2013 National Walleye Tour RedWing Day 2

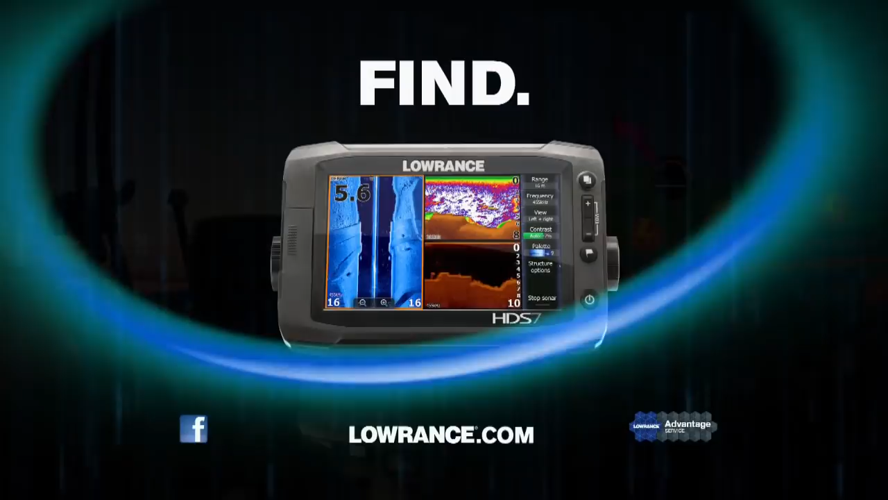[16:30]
Find, navigate, dominate, with the new HDS Gen 2 Touch from Lowrance.